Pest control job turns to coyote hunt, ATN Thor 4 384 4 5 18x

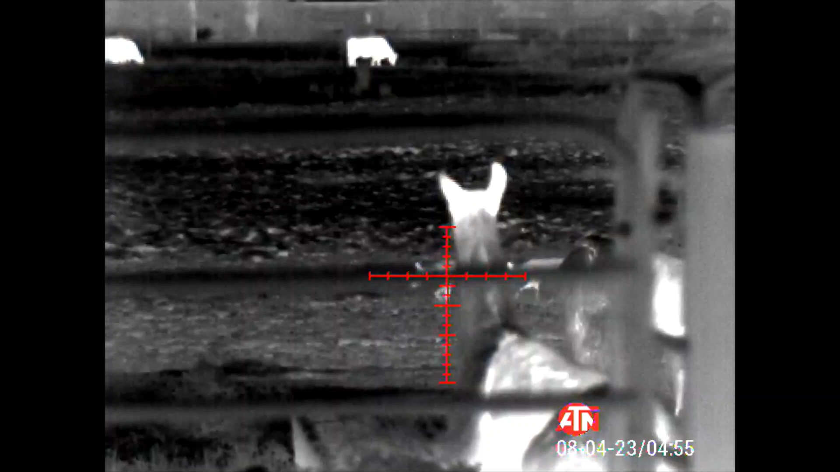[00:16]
Too many cows in the background... Is this the recovery video?
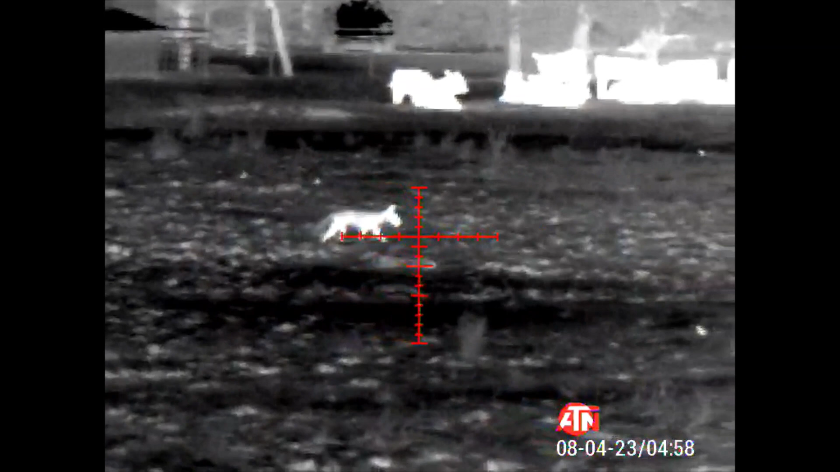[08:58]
too many cows in the background